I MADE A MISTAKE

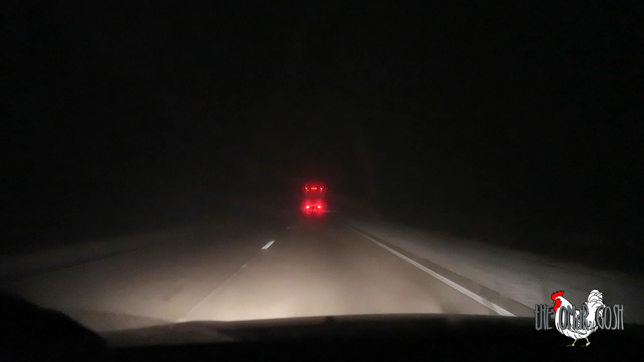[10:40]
It's a ghost truck. It is foggy. Not a good idea to use your high beams during fog because it kind of comes back to you. Blinds you. We are officially in Alabama, guys. Yeah.
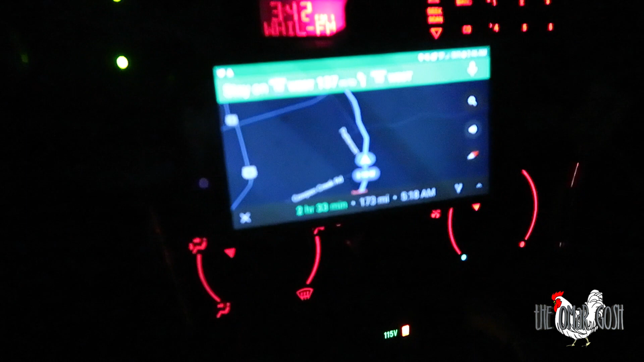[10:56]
I even got a welcome to Alabama thing pop up on my GPS. Kind of cool. Welcome to Alabama.
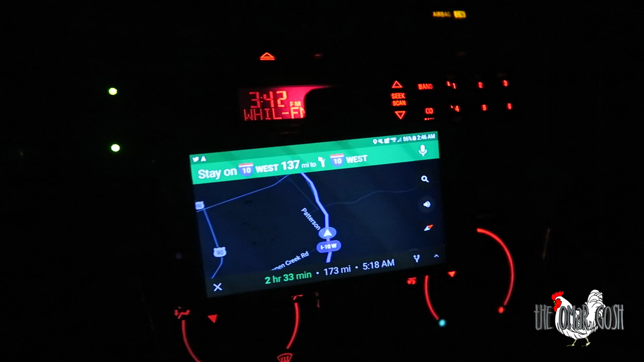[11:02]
That's what it said on the on the billboard. That's it. Welcome to sweet home Alabama. I can't even see that sign. Wilcox. Yeah, that is crazy looking.
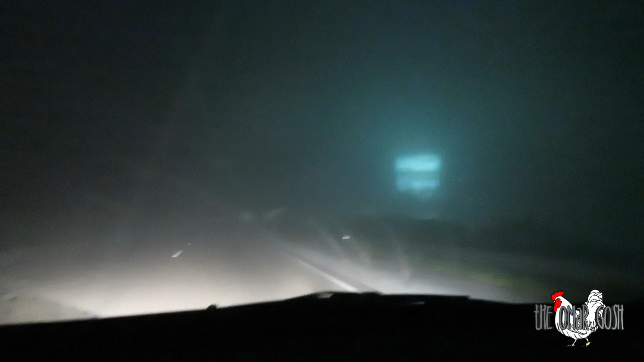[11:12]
Dude, look, it is so foggy. Looks like Silent Hill or something. We are in Mobile, Mobile, Alabama.
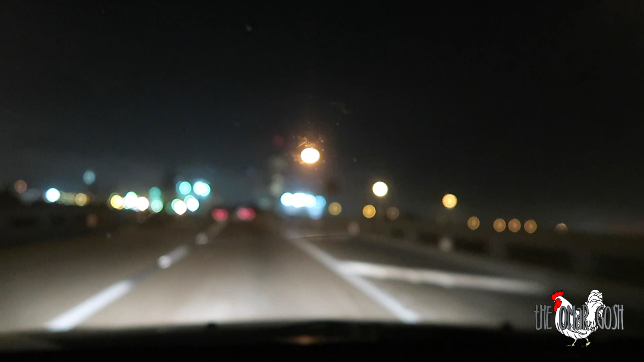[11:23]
Look at this downtown, dude. There's like two buildings. Oh, that's a sick tunnel. Oh, look at this tunnel, man.
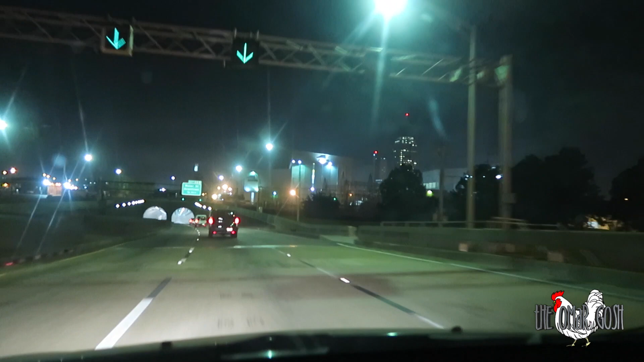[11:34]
Okay, this tunnel is cool though. Whoa. Yo, that was a neat tunnel.